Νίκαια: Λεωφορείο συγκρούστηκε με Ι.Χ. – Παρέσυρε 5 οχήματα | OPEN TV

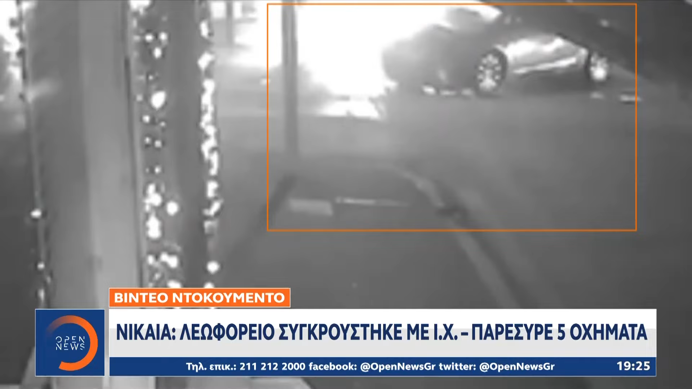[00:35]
ο οδηγός του αυτοκινήτου παραβίασε το κόκκινο φανάρι πριν συγκρουστεί με το λεωφορείο.
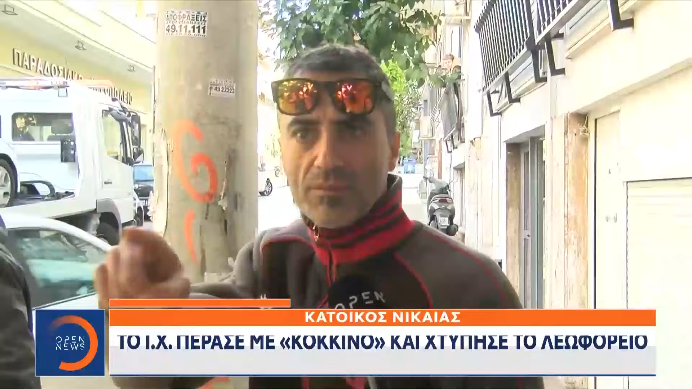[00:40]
Ένα αμάξι πέρασε με κόκκινο επί της τραουδικίας που χτύπησε το λεωφορείο. Το λεωφορείο μετά έχασε τον έλεγχο.
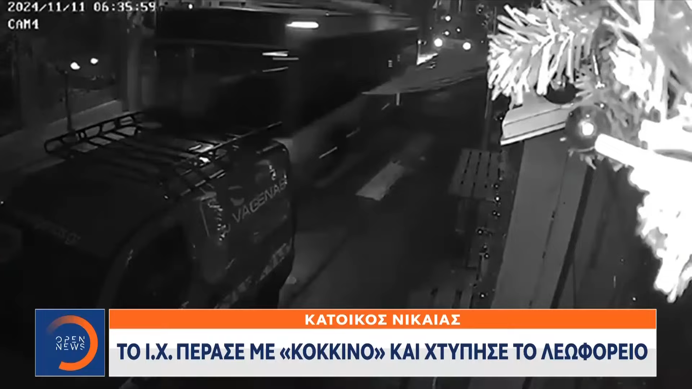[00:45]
Το λεωφορείο έχει σταματήσει τουλάχιστον 150 μέτρα. Ο οδηγός του λεωφορείου μετά τη σύγκρουση έχασε τον έλεγχο του οχήματος και προσέκρουσε σε τουλάχιστον πέντε αυτοκίνητα τα οποία ήταν σταθμευμένα.